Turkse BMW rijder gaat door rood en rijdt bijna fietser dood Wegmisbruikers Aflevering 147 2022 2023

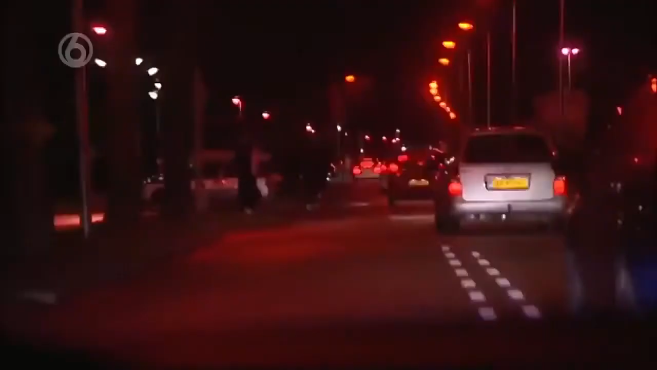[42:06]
En als je daar nou gewoon een aanrijding krijgt, omdat mensen daar gewoon allemaal willen parkeren en je rijdt zo die hele auto's voorbij? Ja, daar heb ik gelijk.
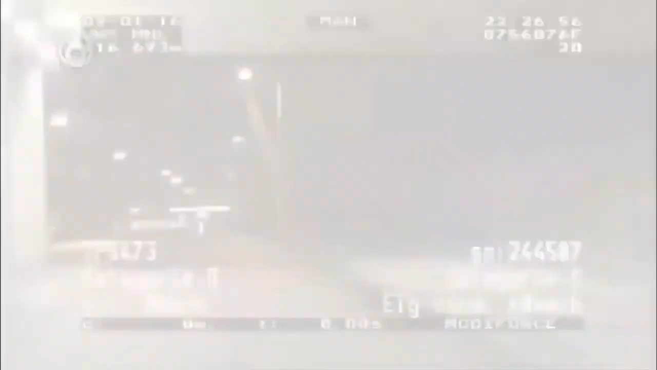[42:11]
Ja, dat is zeker dat ik gelijk heb. Je rijdt trouwens 80 waar je 50 mag. Slaat ook nergens op. Hoe lang heb je rijbewijs al?